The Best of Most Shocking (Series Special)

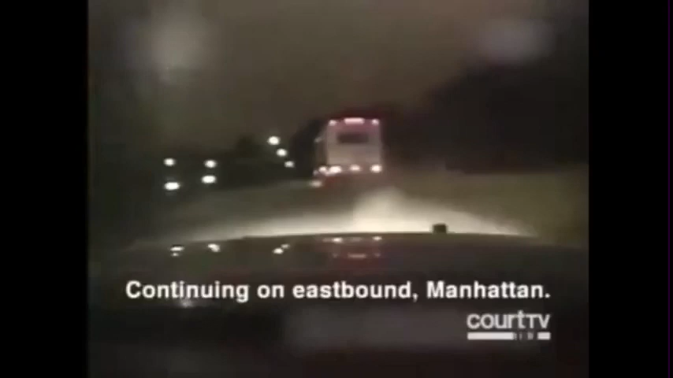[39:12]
And he's driving his massive motorhome like a Maserati.
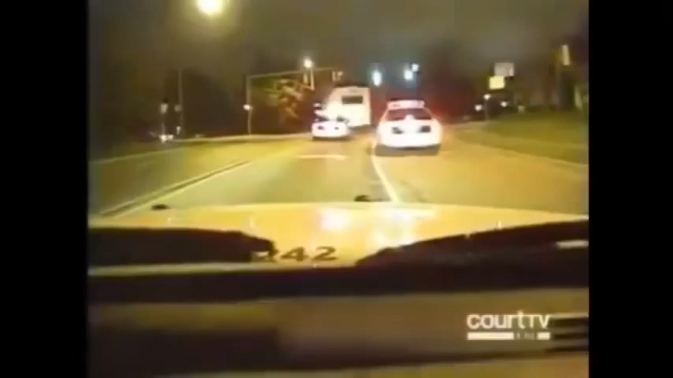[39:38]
veers across lanes, and outmaneuvers a squadron of cruisers.
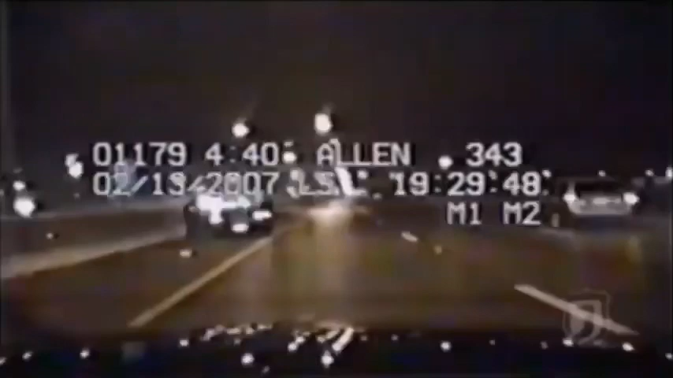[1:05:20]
Officers Bill Allen and Doug Eagler respond to an accident on an ice-glazed freeway. There's a single vehicle on the left-hand side. I tried to stop probably a couple hundred feet behind it, and as I hit my brakes, we just started to slide. Vehicles race by, heedless of the poor road conditions. I knew that it was bad. I knew that it was a bad situation.
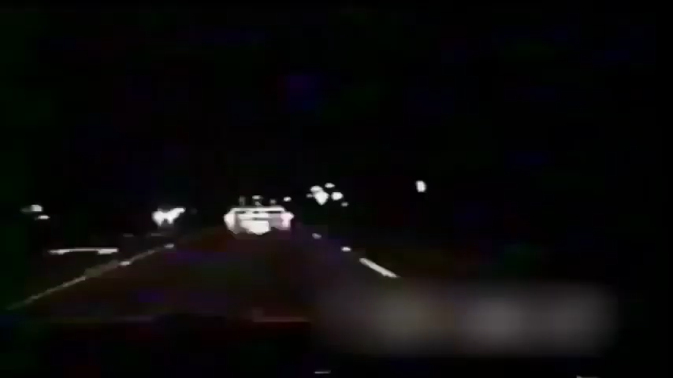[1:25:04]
Tyler, Texas. It's the end of Trooper Joseph Hogue's shift. He spots a driver not wearing his seatbelt. The offender doesn't pull over. Incredibly, he motions to go around.
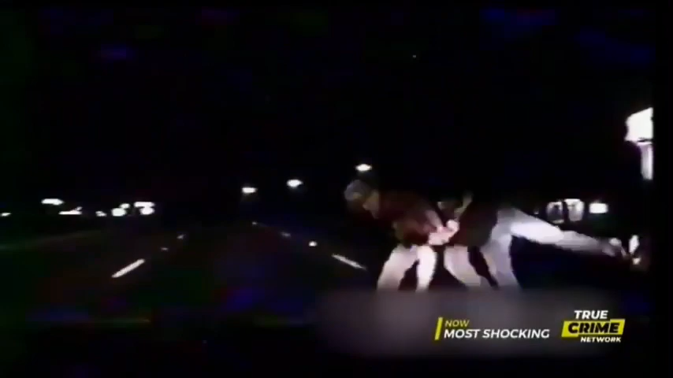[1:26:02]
Hogue muscles the blabbering druggie into a half Nelson and tries to pull him down.